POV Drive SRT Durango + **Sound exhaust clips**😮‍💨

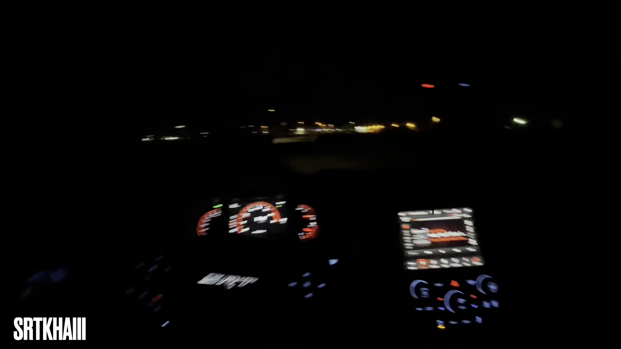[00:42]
You already know what it is, got that nighttime POV coming to y'all. No other than your only. It is cold as hell. It's 48 degrees right now.
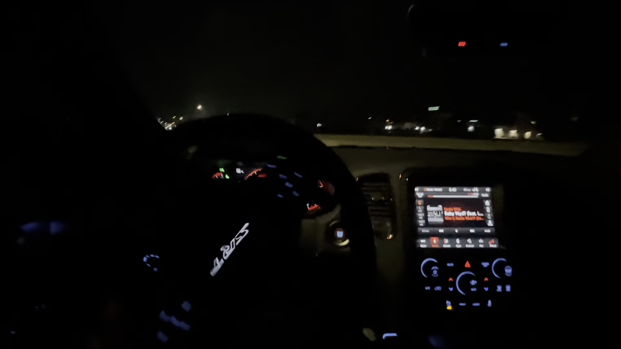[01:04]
You already know where we in. If you're new to the channel, make sure you like, comment, and subscribe. Greatly do appreciate it. Car is cold as heck. See the temps, man.
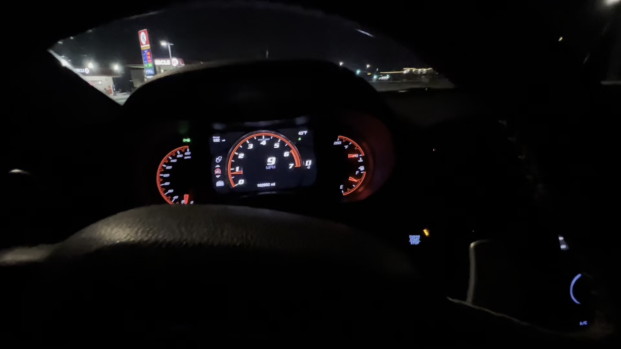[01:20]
Super cold.
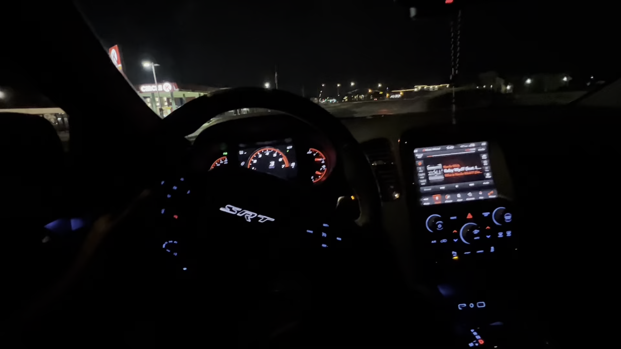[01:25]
Also, I gotta get the oil change pretty soon. I'm at 6%.
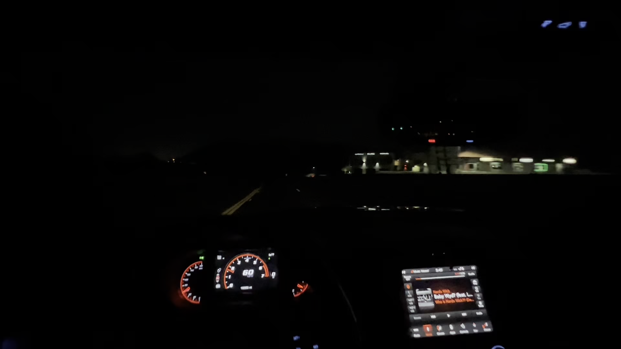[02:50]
Eco mode too. I ain't even stopped it in track for real yet. It's eco. Once you stop it in track, you already know it goes down, man. Auto response crazy. You already know.
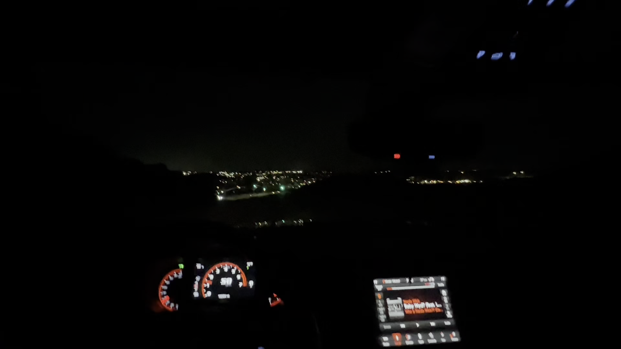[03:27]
Slap that thing in track now.
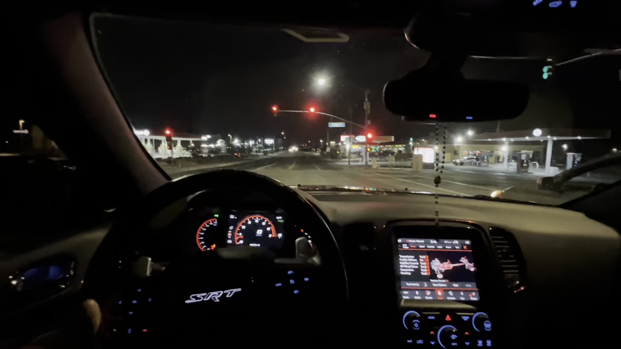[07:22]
Super cold. Let me know how cold it is wherever y'all at. Got colder. 33. It's a good thing I got all-wheel drive,
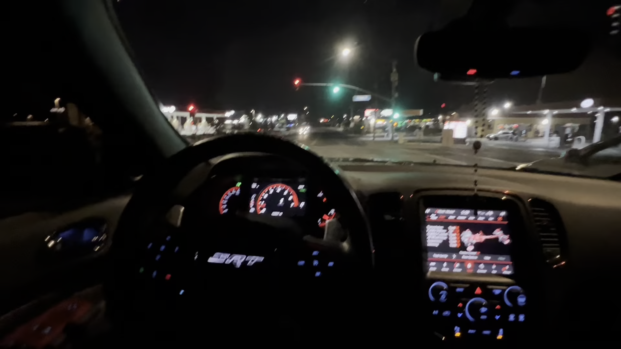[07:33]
because if I was rear-wheel drive, I would have been spinning like crazy. As everybody knows.